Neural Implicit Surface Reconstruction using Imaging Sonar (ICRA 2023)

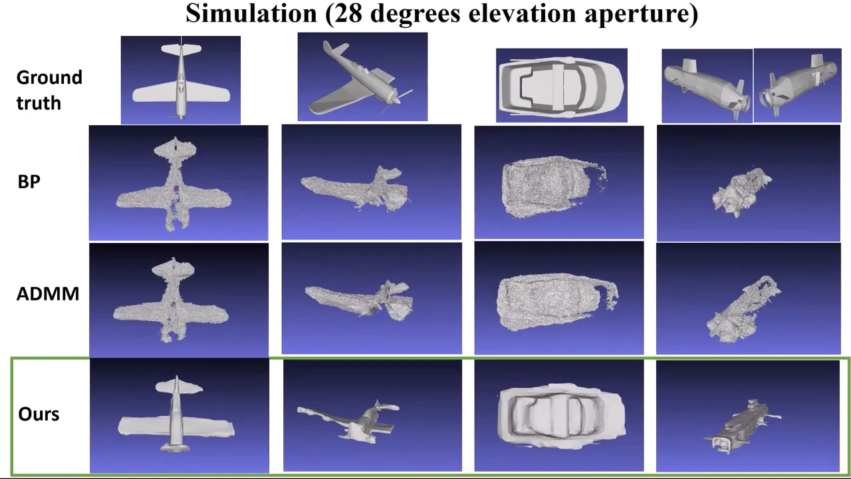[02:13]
This slide shows example reconstruction with a 14 degree aperture. This slide shows reconstructions using a 28 degree elevation aperture. Our algorithm produces more accurate reconstructions in terms of accuracy and mesh coverage for both apertures.
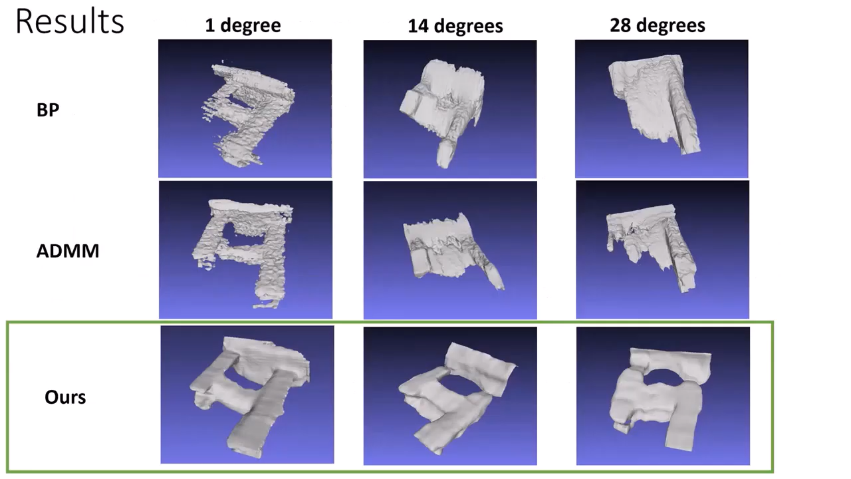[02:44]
We show the resulting meshes using BP, ADMM and our method.
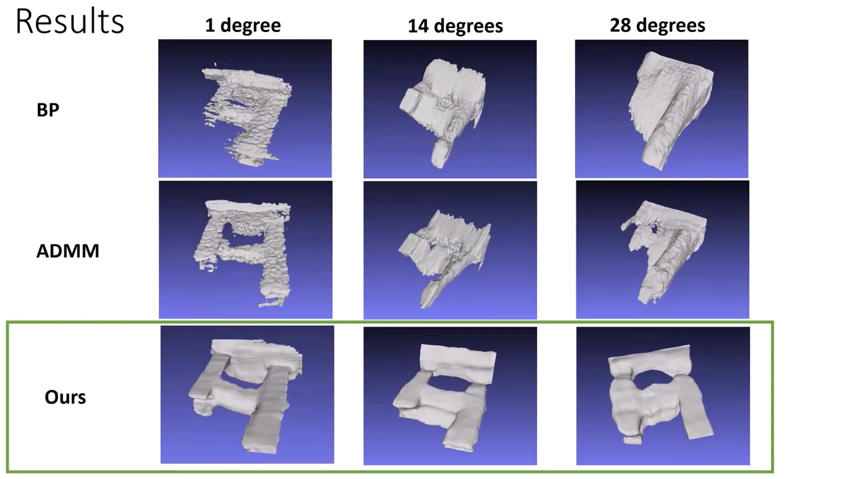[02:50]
Our method successfully captures the major components of the structure for all three different apertures. A base, two vertical pilings, a hole and a crossbar. While the baselines fail as the aperture size increases, the baselines fail as the aperture size increases.